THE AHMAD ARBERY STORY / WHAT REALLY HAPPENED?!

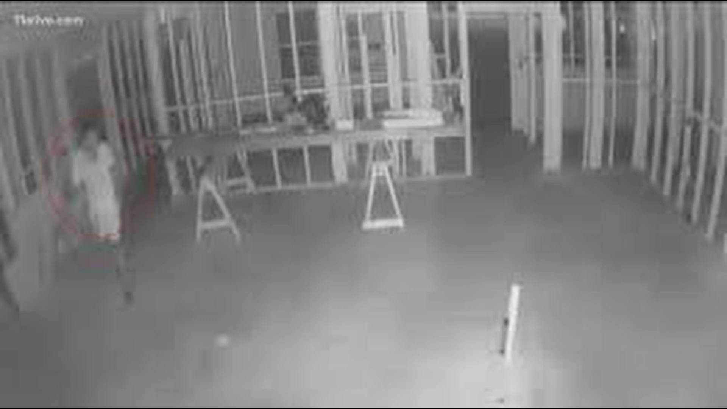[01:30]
Security footage from the house across the street under construction shows Ahmaud inside of the property, wandering about. Briefly, then he walks back out.
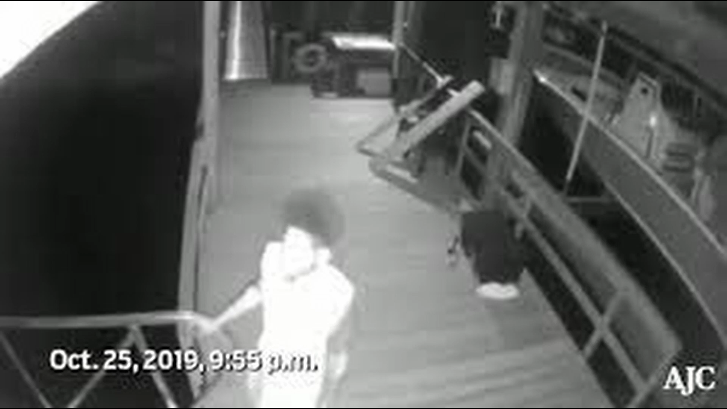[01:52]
By the time he comes out, he's approached. By this time, other neighbors are on alert.